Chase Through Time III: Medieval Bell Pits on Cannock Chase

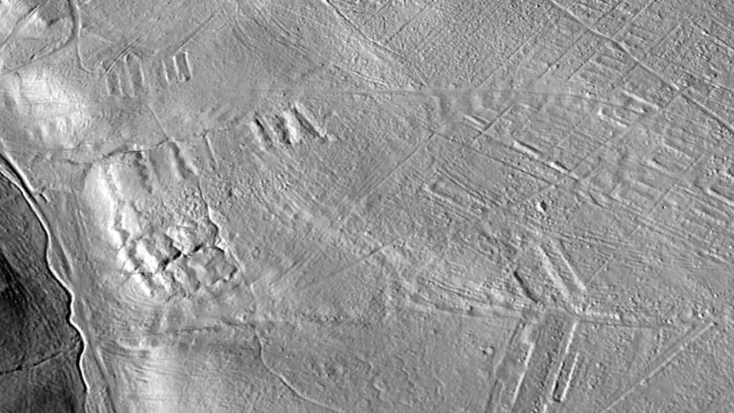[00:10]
We've had some amazing images through on the LIDAR as part of the Chase Through Time project and one of the things that has really caught our attention is evidence of hundreds and hundreds of medieval mining pits. A bell pit is the really early development of coal mining and a little bit of ironstone mining.
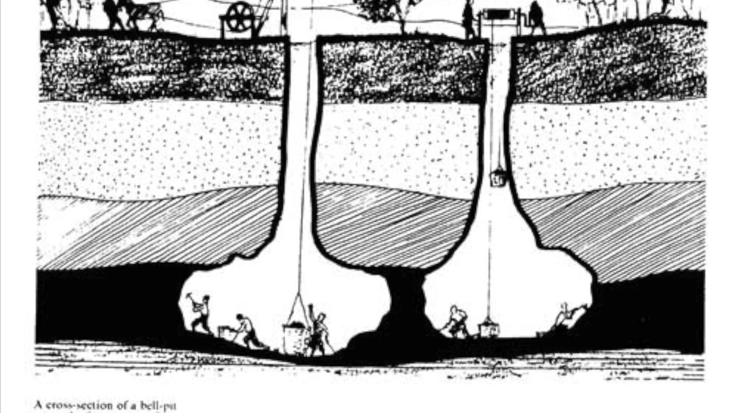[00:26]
They will dig a narrow shaft down and then as they expand it out we have this bell shaped chamber.
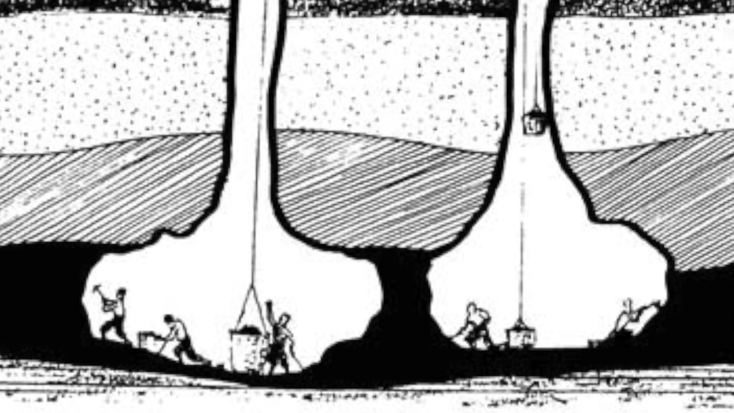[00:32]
It is the evidence for post-medieval mining or late medieval mining. What's to the rear of me is actually one of the upcast areas for the bell shaped chamber.
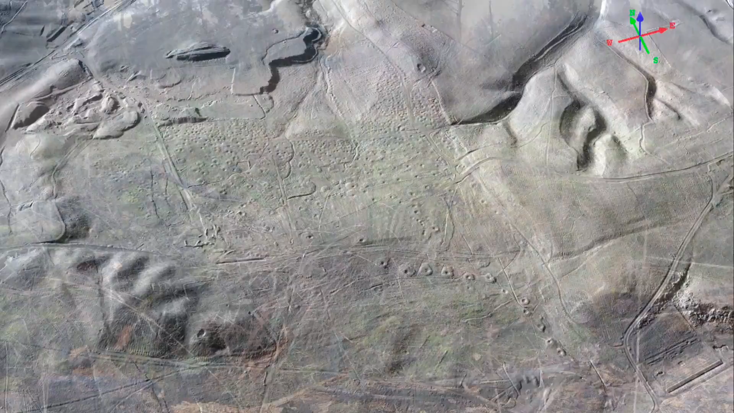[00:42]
It was only when we started to see the results of the LIDAR, the current LIDAR, that actually we just saw the complexity,
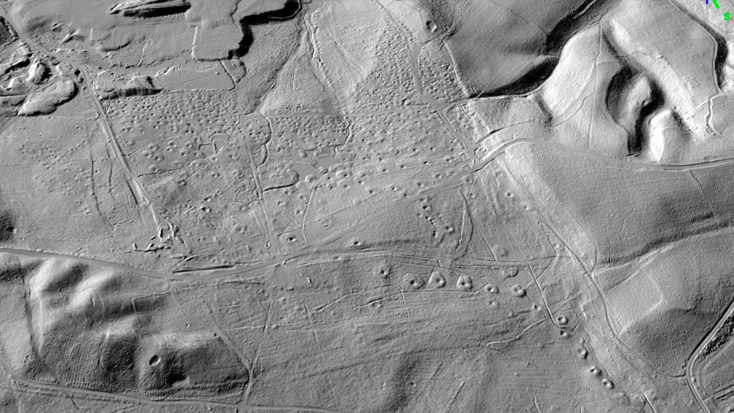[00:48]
the numbers and it may well be that there's more activity there as well, so it's more than just the bell pits going on here.